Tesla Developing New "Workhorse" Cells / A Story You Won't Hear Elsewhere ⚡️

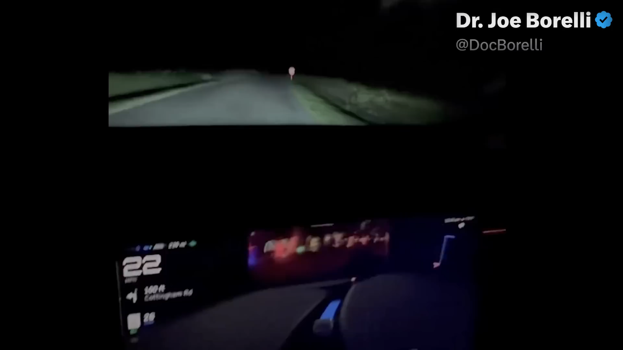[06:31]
Stop sign is shown in the visualization. And here we go right through the stop sign.